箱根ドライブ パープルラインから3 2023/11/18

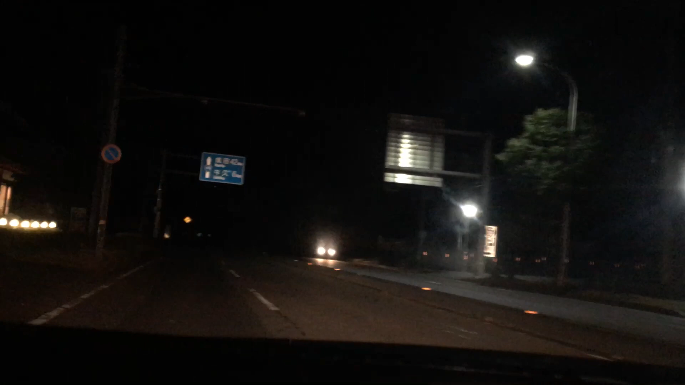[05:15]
あ、暗い!これが、ちくばです。これが、山が近い場所の道です。これ、たぬきとか猫、飛び出しそう。そして、何キロ制限がわからない。